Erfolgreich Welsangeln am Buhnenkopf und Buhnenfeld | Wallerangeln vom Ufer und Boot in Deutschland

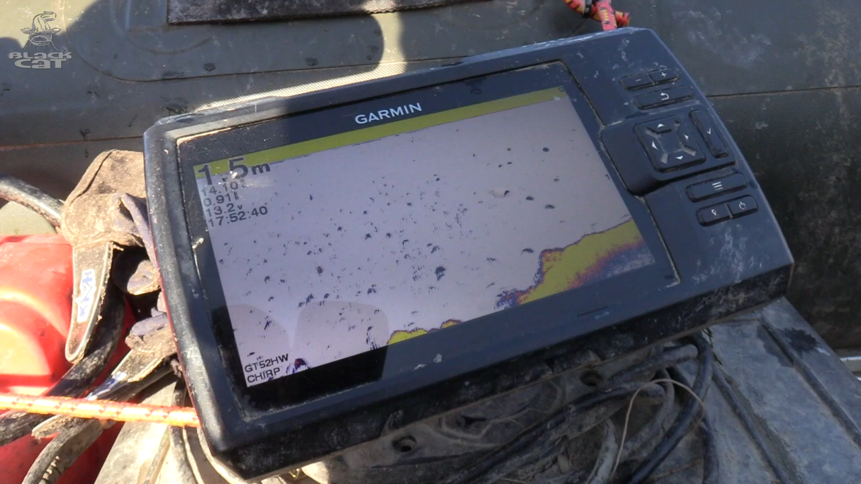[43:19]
On screen: depth 1.5 m
Das ist ja spannend, oder? Es ging sogar noch mal hier mitten im Buhnenfeld auf 2 Meter runter.
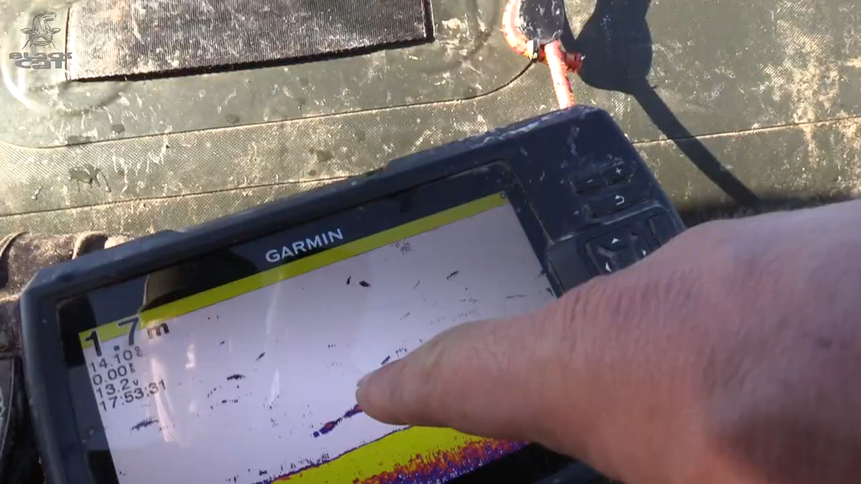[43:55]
On screen: depth 1.7 m
Das sieht doch nach einer typischen Weltsilhouette hier auf dem Echolot aus.